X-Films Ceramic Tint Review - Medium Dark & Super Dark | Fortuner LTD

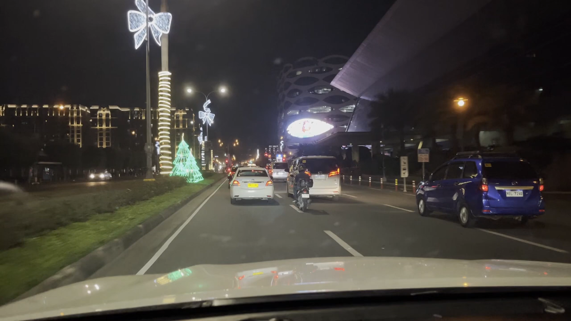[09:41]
Ito naman night time na around 8pm Malinaw na malinaw pa rin Given na well lit ang kalsada
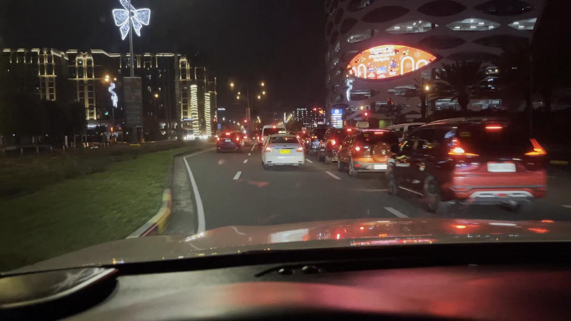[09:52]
Kitang kita ako pa rin na malinaw Pati ang sides ko na naka super dark ang tint Ayan malinaw pa rin ang side mirrors Left and right Visible pa rin sa labas At walang problema at all
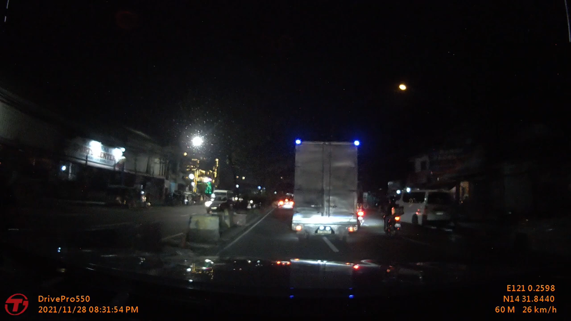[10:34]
Ito sample footage rin ng dashcam at night time Walang problema sa visibility kahit sa side mirrors Dahil malinaw pa rin talaga